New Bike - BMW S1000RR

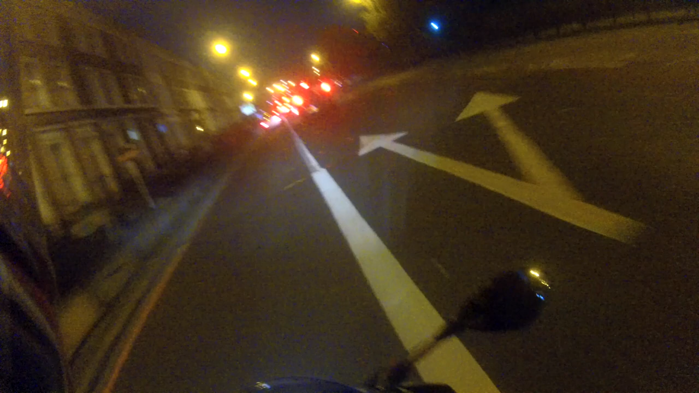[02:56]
super comfortable super comfortable um probably one of
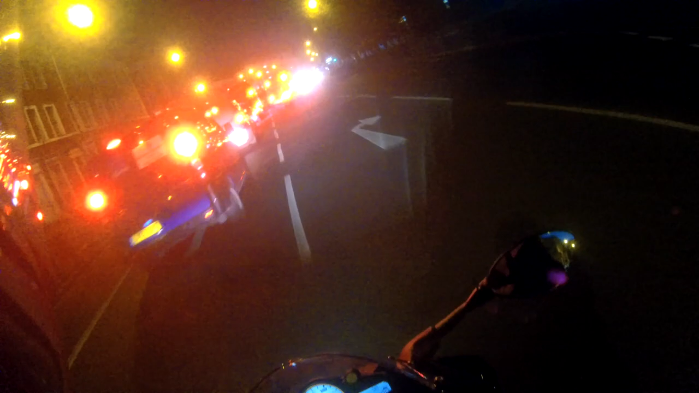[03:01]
the most most comfortable bikes I've ever ridden on the road I've fucked this one up royally haven't I because I'm trying to oh see bus
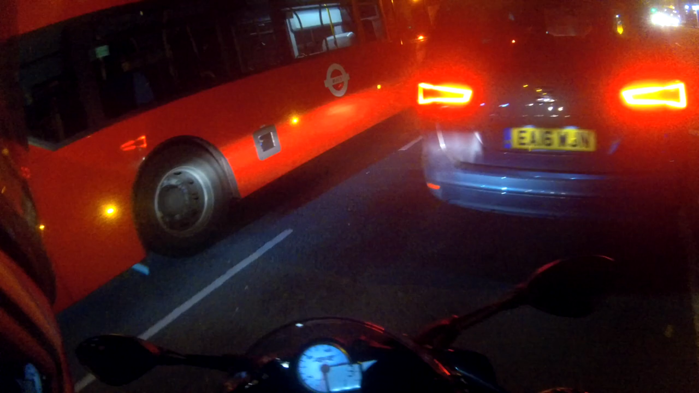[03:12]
wankers ruin my day every day
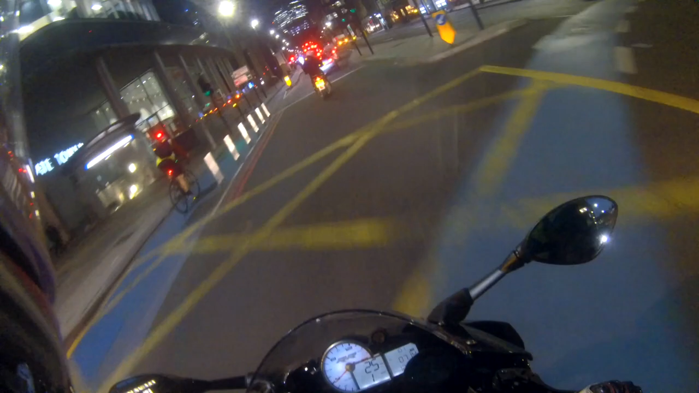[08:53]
see that guy right there is the reason why people hate cyclists because he went sailing through a red light he's then straight in your way when he's got this little cycle superhighway that's cost millions of taxpayers pounds that he could use but no he wants to be a cock on a monday morning and straight through another red light look at that back on point so